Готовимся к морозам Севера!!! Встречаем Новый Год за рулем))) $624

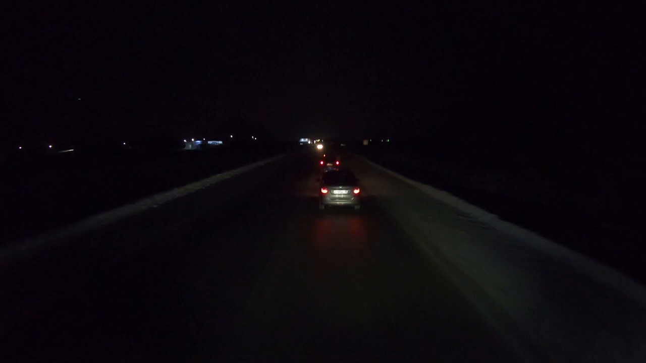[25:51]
Магнит-то фигня. Хомяк на аварийках. Вот это зверь. Колейка уже сдаела. Боги за собой собрал. И обойти никак не получается. Сейчас уйдём, может, на объездную Ижевскую. Может, он в Ижевск пойдёт. Короче, мы уже определились, куда мы поедем. Где-то отсюда примерно километров 300 мне ещё.
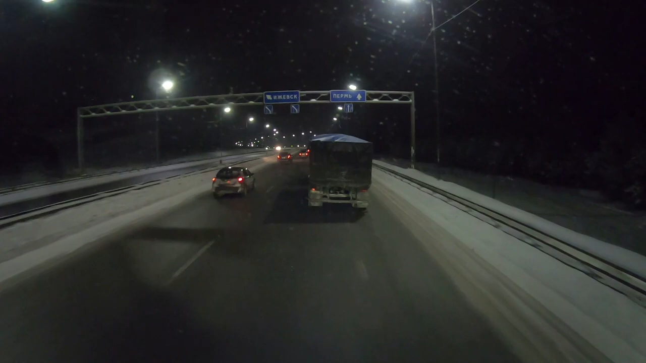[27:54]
Нет, ты на Водкинске. Давай, езжай. Замучил всех. Погнали вы.
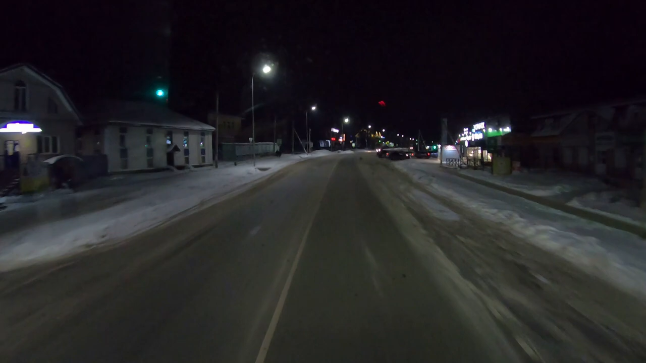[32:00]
Ну, посмотрим, как провинциальный Удмуртский городок отмечает. Еще, видите, куча машин у магазина. Судот закупается. Е-мое. Третья полночца до Нового года осталось. Пол седьмого. По восьмого. Что-то четыре с половиной ватт. Деньцы кудрают. Пусти его в скорость. Ну, почему нет? Прогодка вообще шепчет. Просто классика. Классика зимы. Минус десять мороз.
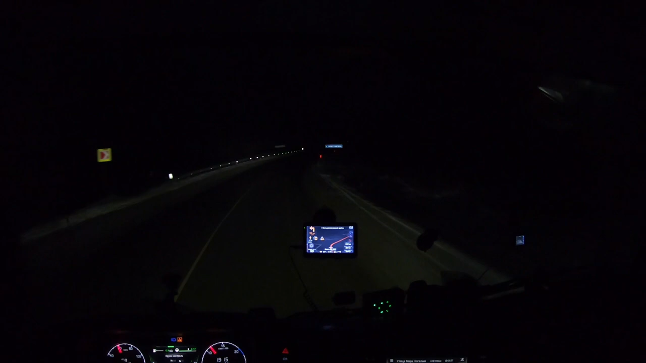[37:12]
Хотя вон сверху что-то вроде как... Типа снег какой-то сыпется. Не знаю. Ну так, дорога нормальная. Едем. Уже скоро Пермский край начнется. Изначально была мысля вот здесь пришвартоваться. Это тут вот большие сосновы, тут перекресток.
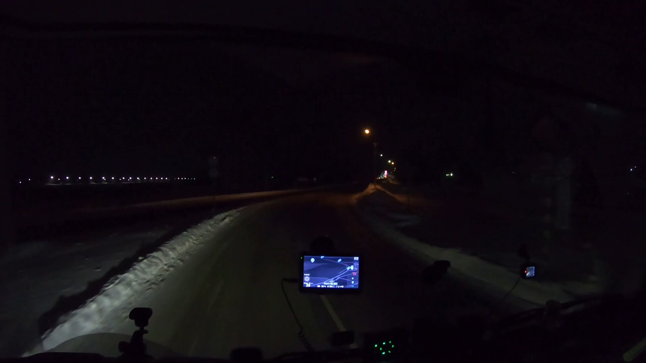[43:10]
Там даже стоит у входа, у въезда там какая-то тренога. Чтобы даже не пробовали заезжать. Но я даже с дороги увидел, что мест нет. Ну вот. Мы должны успеть еще. Вот вам и кедровый дом. Ну тут на дороге я стоять, конечно, не хочу.
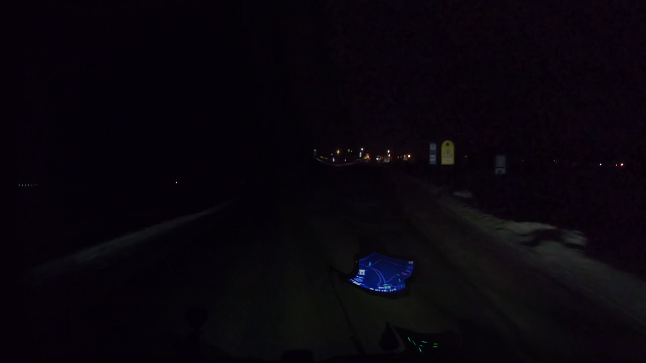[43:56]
Если я не ошибаюсь, это здесь. Кстати, здесь увидится даже шиномонтаж есть. А, нет, нет, не здесь. Тут тоже вот какая-то стоянка справа, старая. Пару машин. Мне такая не нравится. Это Газпром. Что тут на Газпроме? Не, ну вот так я тоже стоял тут как-то не очень.